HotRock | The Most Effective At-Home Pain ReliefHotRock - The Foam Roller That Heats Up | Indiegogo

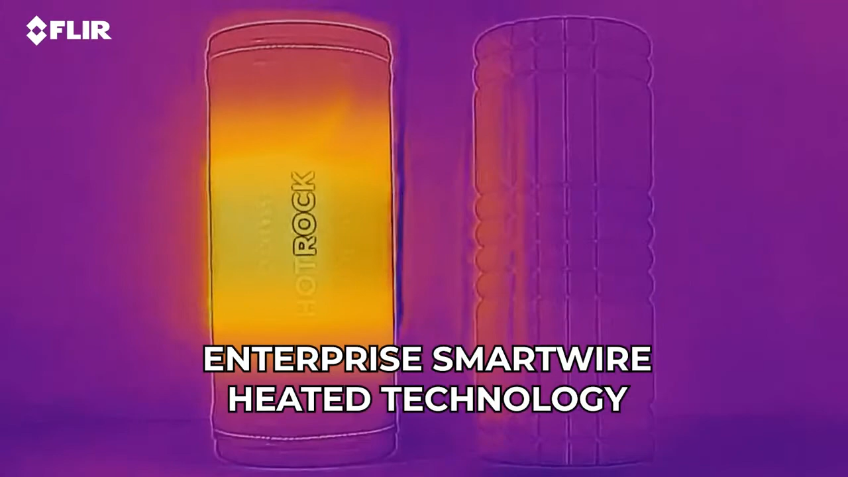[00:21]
Using thermal imaging we can see the level of heat produced by Hot Rock and that heat is transferred to our bodies during foam rolling,